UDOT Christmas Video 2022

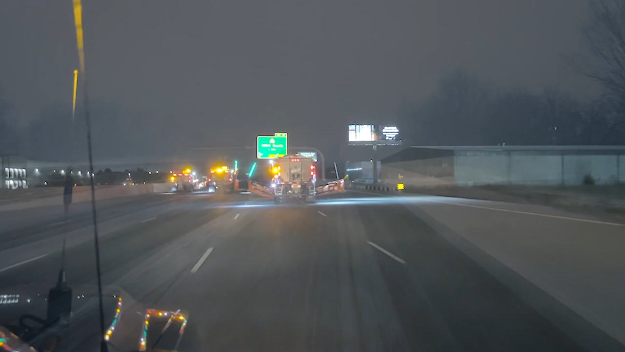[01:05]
When what to the wondering ears should they hear, but some massive orange trucks spreading out far and near.